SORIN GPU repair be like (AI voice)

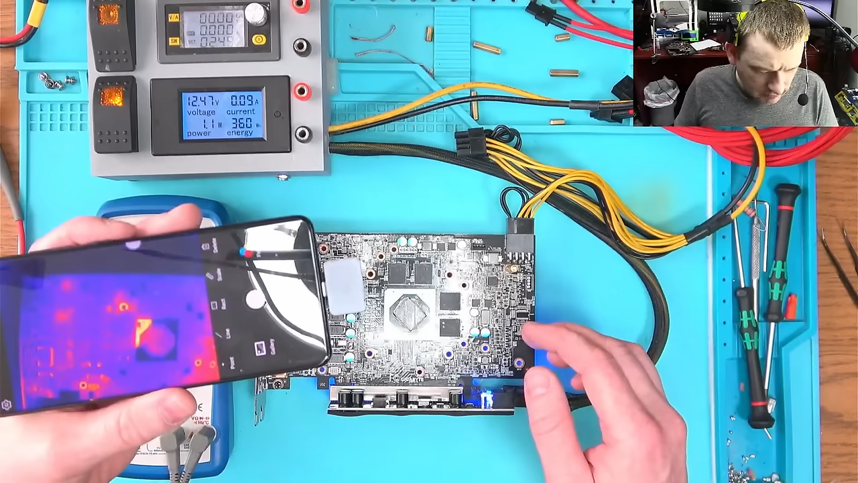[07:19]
hey okay so i don't really see anything that's getting hot okay so basically i don't see anything wrong in here anywhere